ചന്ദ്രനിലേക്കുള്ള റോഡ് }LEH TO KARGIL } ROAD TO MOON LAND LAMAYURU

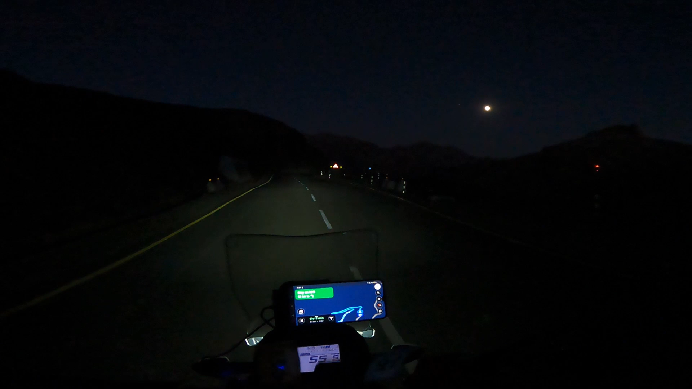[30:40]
ഇതുപോലെ തണുപ്പത്ത് അന്യായ ഫീലാട്ടോ. ചന്ദ്രന് തൊട്ടടുത്തായിട്ട് ഒരു കുഞ്ഞു നക്ഷത്രം നിൽപ്പുണ്ട്.
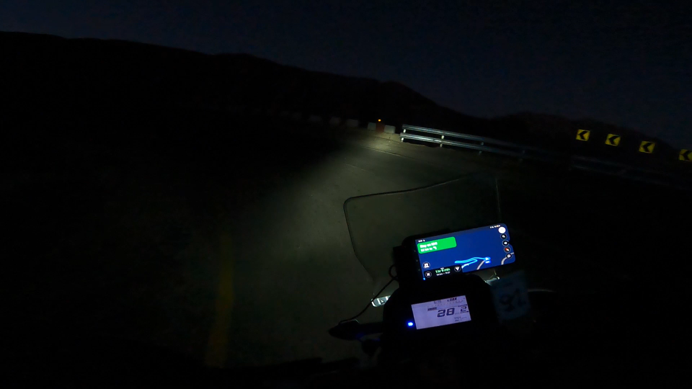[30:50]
ഇനിയിപ്പോൾ നിലാവെളിച്ചത്തിൽ ബൈക്ക് ഓടിക്കാൻ നോക്കുക. ഈ ഇവിടെ സൈറ്റിലായി പോയി. അപ്പോൾ ഓക്കെ, ഞാനത് കാണിക്കാൻ വേണ്ടി വന്നോ.